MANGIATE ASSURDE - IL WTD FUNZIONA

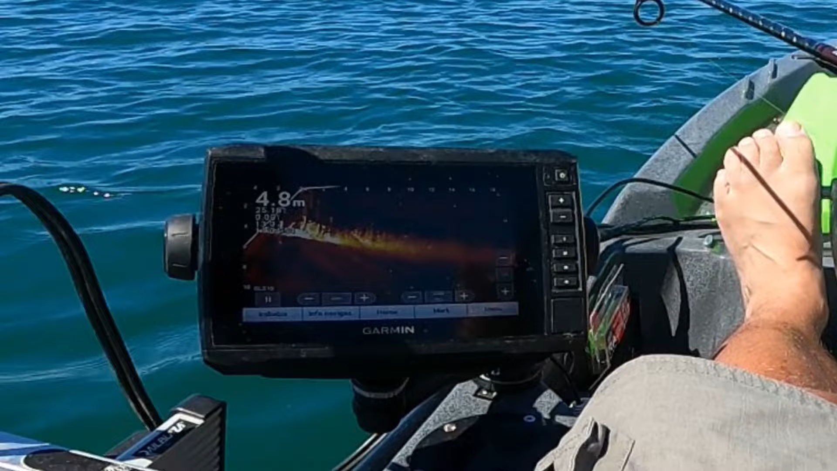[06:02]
On screen: depth 4.8 m
il live scope mi aiuta a intravedere qualche pesce soprattutto quando escono dall'erbaio e per il resto mi rifaccio a un'azione estremamente lenta in caduta,